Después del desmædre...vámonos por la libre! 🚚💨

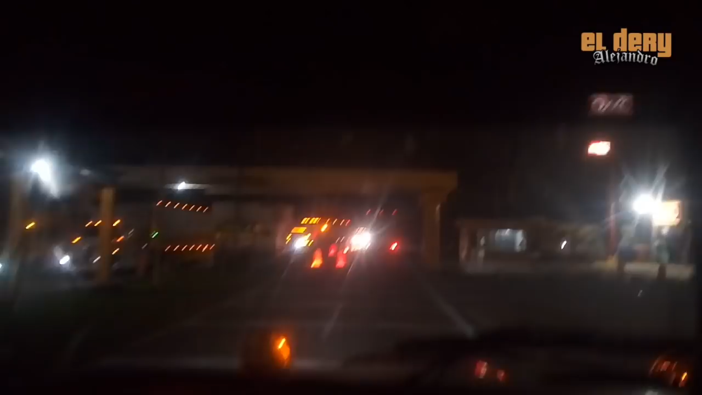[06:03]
Por el desmadre que se hizo, va, por el huracán. Estaba cerrada aquí la carretera por los pobladores. querían la presencia de las autoridades de aquí del estado. Y pues con justa razón, vea.